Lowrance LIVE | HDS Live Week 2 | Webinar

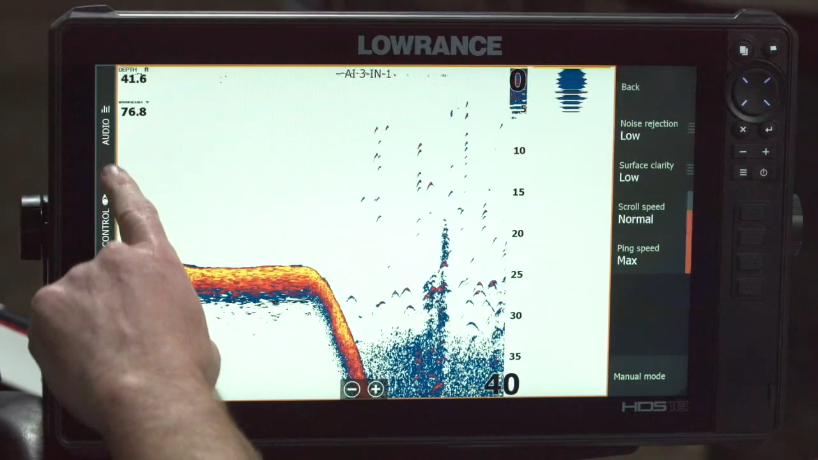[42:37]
On screen: depth 41.6 ft
And it may take a second to actually clear that out of memory.
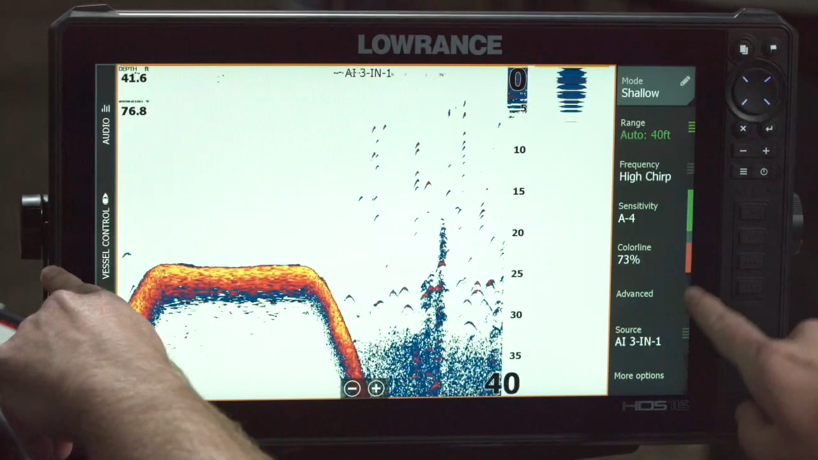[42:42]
Leave here and come back. There we go. So now I have dash, dash, dash. If you see that, it means you don't have a bottom lock.
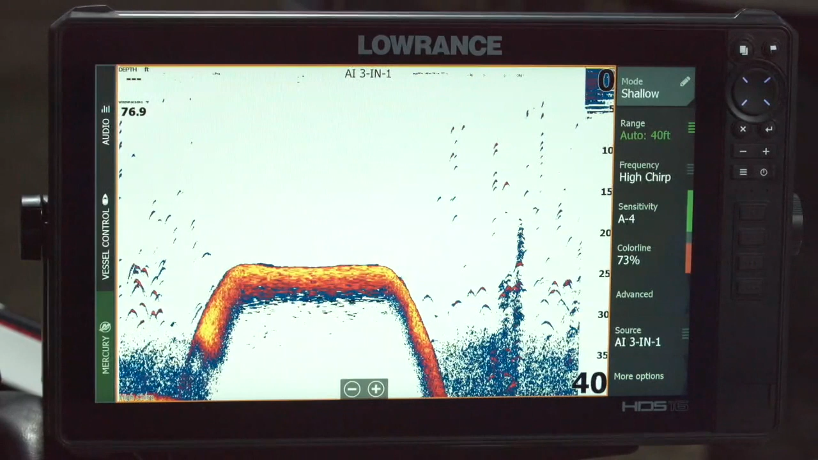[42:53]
You may still be getting a sonar picture. We talked a little bit last week about the importance of transducer installation and placement in maintaining a bottom lock.
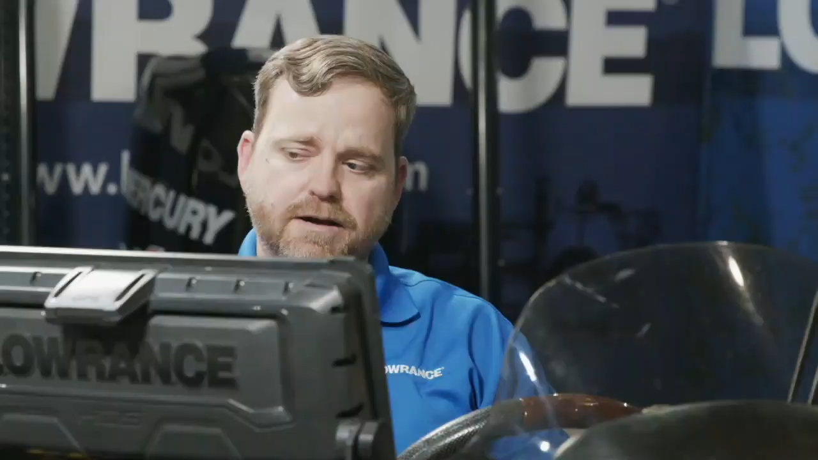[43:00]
So if you're fishing and you have a good depth number and then as soon as you take off,
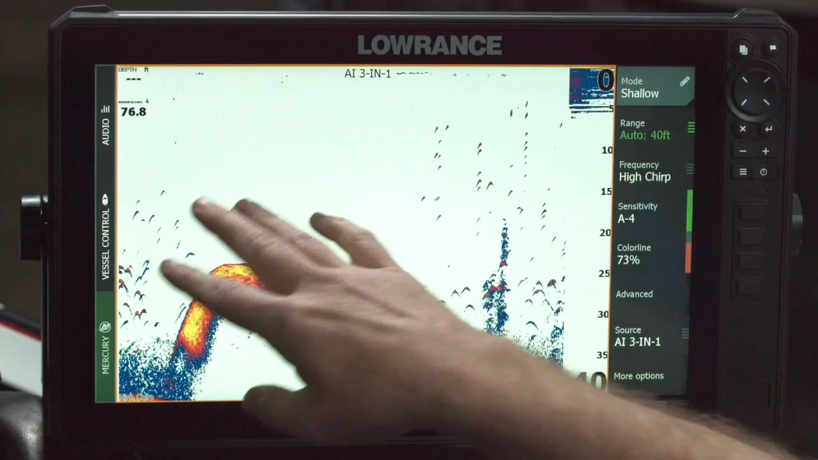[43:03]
you get dashes and a really garbled sonar picture, you might want to go back and look at that transducer install and that transducer placement. How to log sonar. So if you ever wanted to log sonar, there's a couple reasons you might want to log sonar.
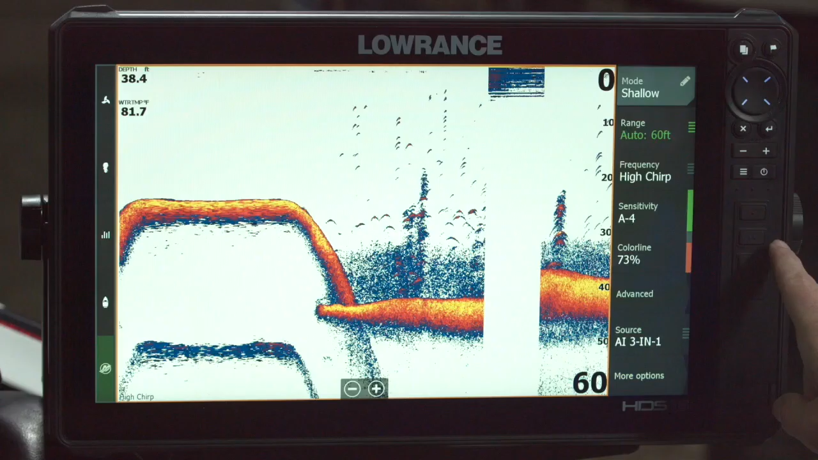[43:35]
On screen: depth 38.4 ft, water 81.7°F
The other reason is if for some reason you have a service question. Sonar doesn't look just quite right. Sometimes they may ask you to log sonar or if you like to use our Insight Genesis service and you log sonar to upload and actually make maps out of it, you can do that. So to log sonar is super easy.
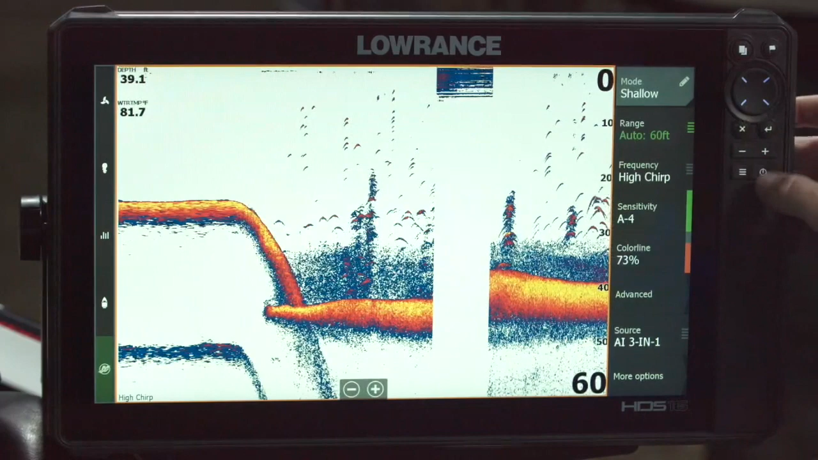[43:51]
On screen: depth 39.1 ft, water 81.7°F
You just press and release the power button. You press log sonar. You can name the file.
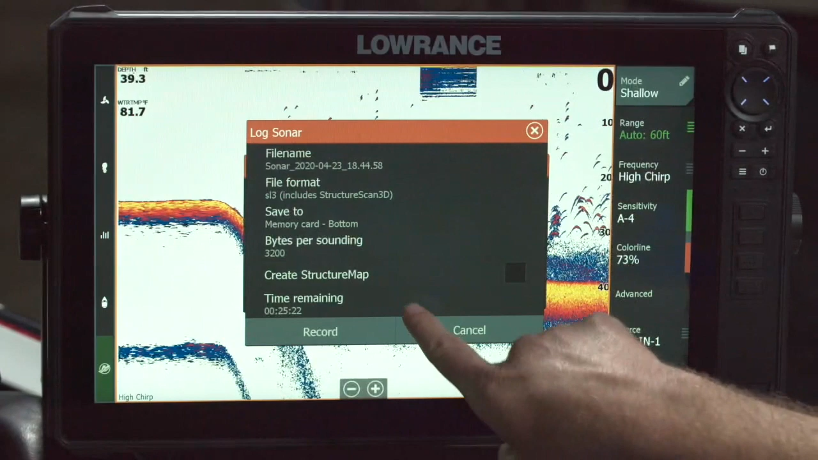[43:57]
On screen: water 81.7°F
You can, you know, pick where it's saved to. So this will save to a memory card and hit record.
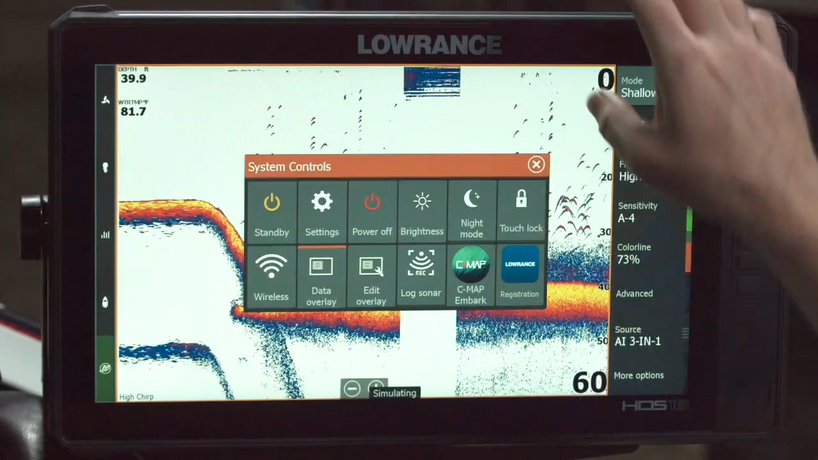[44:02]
So that would actually save directly to the memory card. When I'm done, I have it on the card. Those are the basic sonar settings.
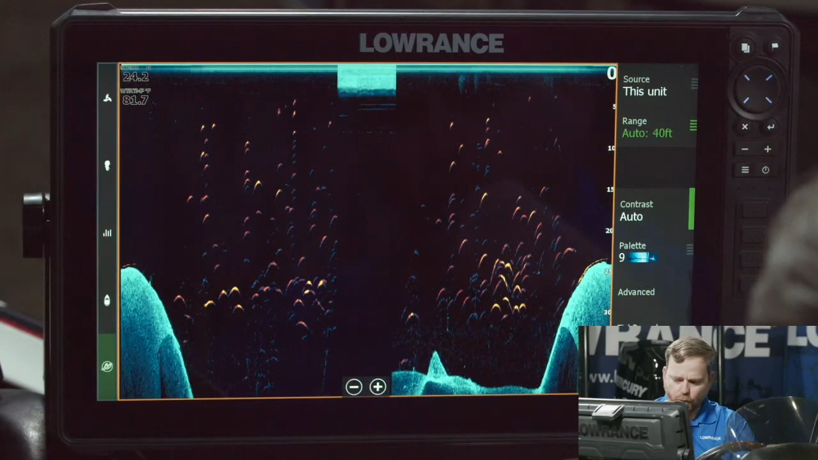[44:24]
I want to talk about the settings and side scan and down scan as well. So on this one, again, you have the same thing. You have range. And again, I leave it in auto.
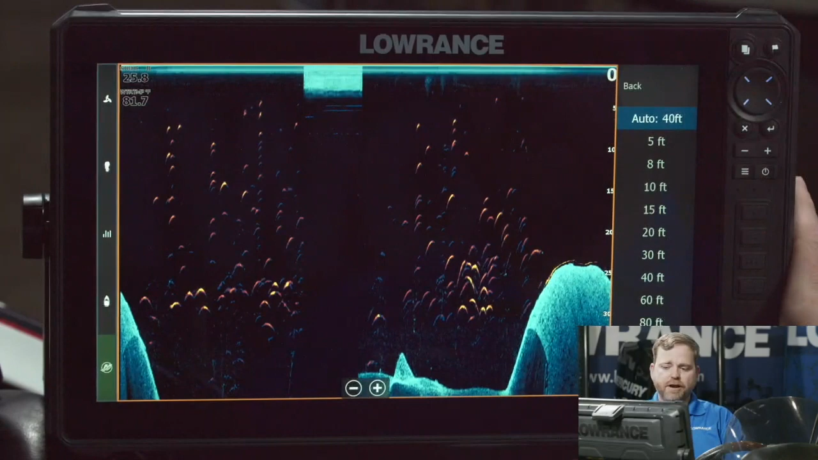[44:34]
The one that I don't leave in auto all the time. And, you know, I tell everybody leave everything in auto all the time.
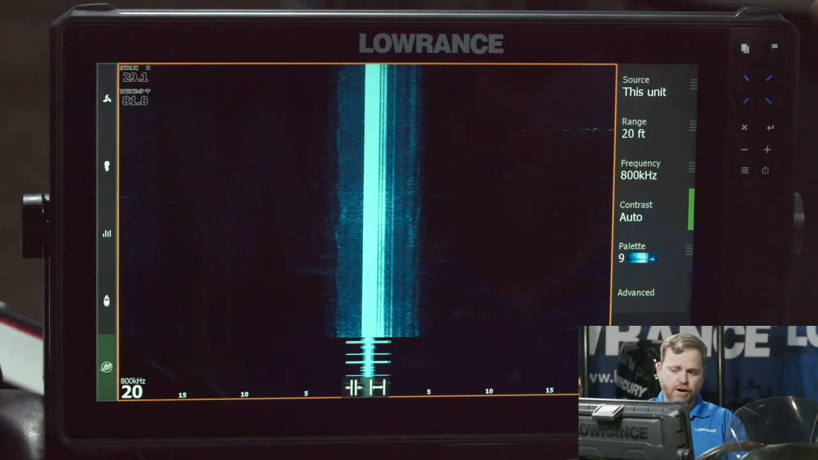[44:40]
The one that I don't leave in auto all the time is side scan.
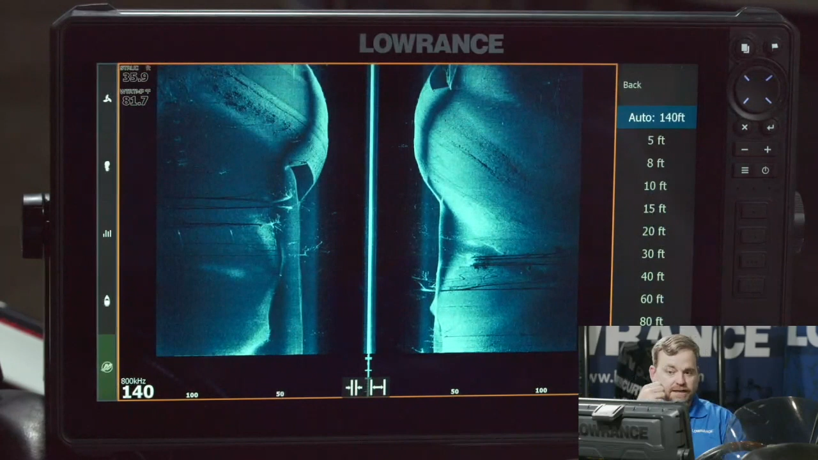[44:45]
I may want to see side scan at a different range than what the auto algorithm is going to provide for me. So like right here, this is recorded data.
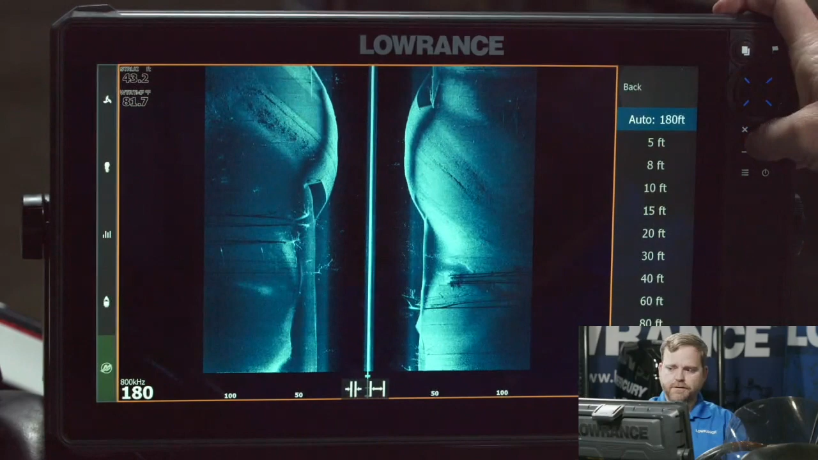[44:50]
You'd never have this on the water. But I don't like, you know, like seeing those dead spaces. That bothers me. So I could, you know, I can actually manually select it.
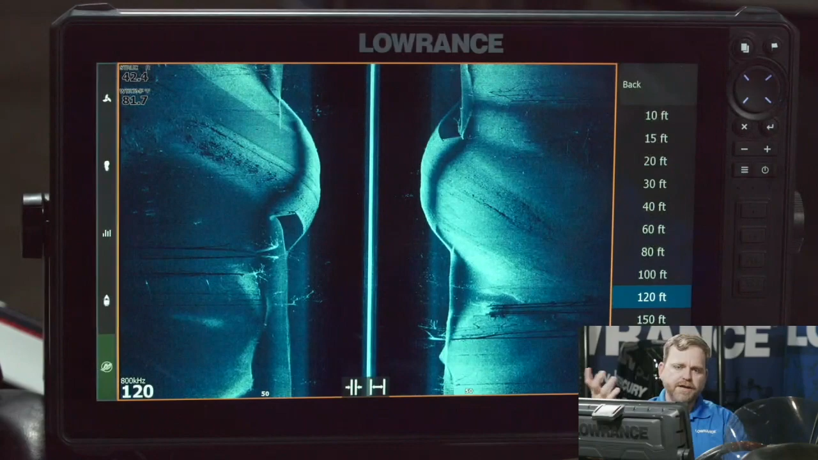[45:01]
When I'm out fishing, I use side scan for two main reasons. One is to see where is their structure or fish that I'm not actively fishing. And so I could go highlight these fish sitting on the road that are 100, like 97 feet away from me to the left.
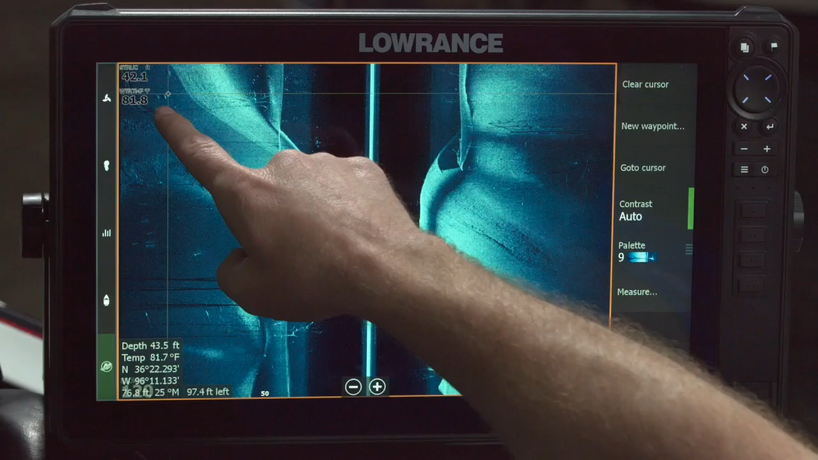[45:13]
And I'm fishing right here. I can see those out there. The other use case I do is if I were actually fishing a bank. And let's just say I'm going along a bank. And I know this is a road bed in 40 feet of water, but we'll just have to imagine it's a bank now. And I wanted a more up close view of that. And I can see these fish targets here. I will manually select a much shorter range.
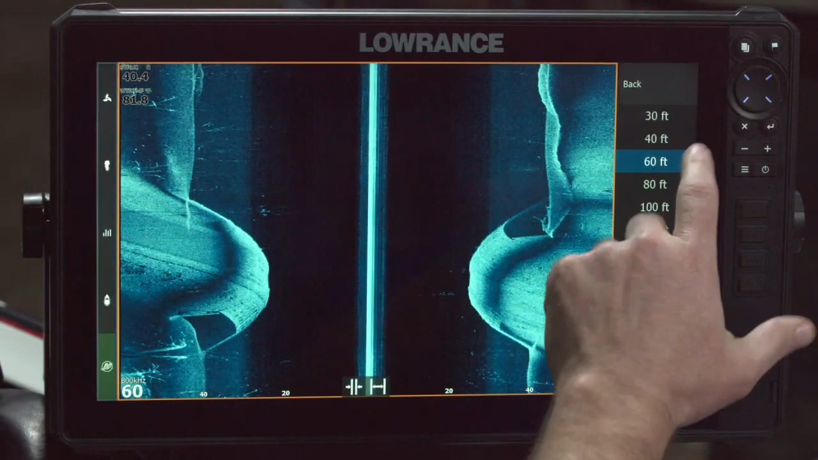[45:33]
It's well within my casting distance. So to know exactly what is within my reach right now. So I use side scan as a search tool to see what's out there at a higher range, say 100, 120. It can go up to 300 feet to each side, depending on transducer installation, water clarity, turbidity, all that good stuff.